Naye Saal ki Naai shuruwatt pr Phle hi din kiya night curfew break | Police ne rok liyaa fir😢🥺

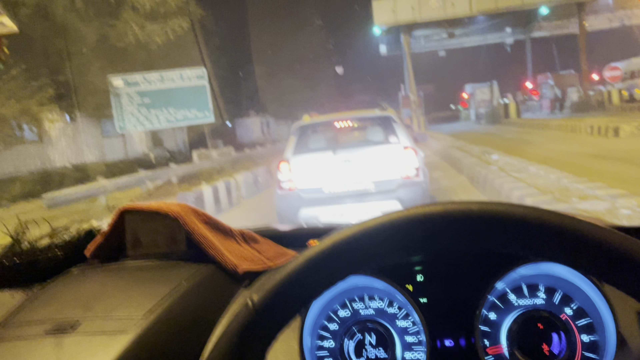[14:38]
ये देखो कितनी मिट्टी हो गई सनरूफ में,
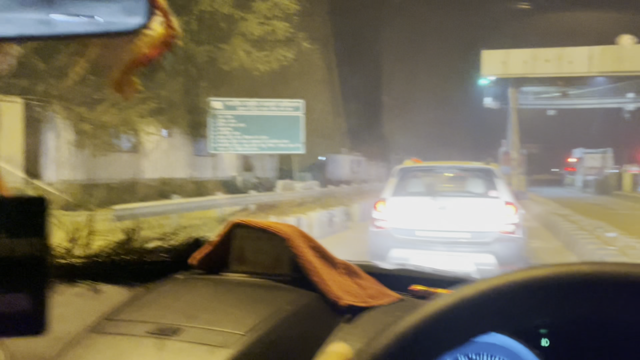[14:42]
तो चलो चलते हैं फटाफट से टोल टैक्स कटवा लेते हैं और फिर निकलते हैं यार।
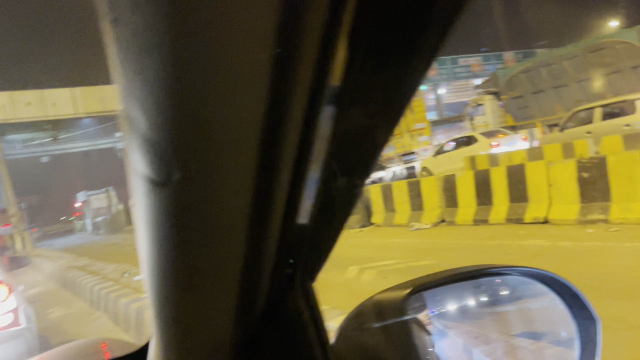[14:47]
ये देखो भाई कितनी भीड़ हो रही है, फास्टैग होने के बावजूद भी इतनी भीड़ रहती है,
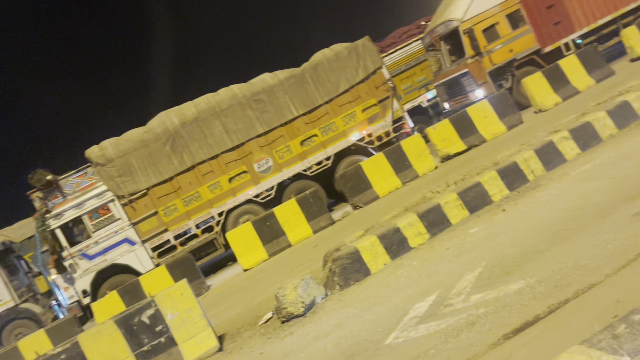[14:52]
ये देखो कुछ फ़ायदा नहीं है फास्टैग का भी वैसे। भाई अभी हम लोग दिल्ली में एंटर हो चुके हैं, तो अभी भाई हो गया कर्फ्यू स्टार्ट है ना वैसे, तो भाई पूछ भी लिया पुलिस वालों ने कहाँ से आ रहे हो,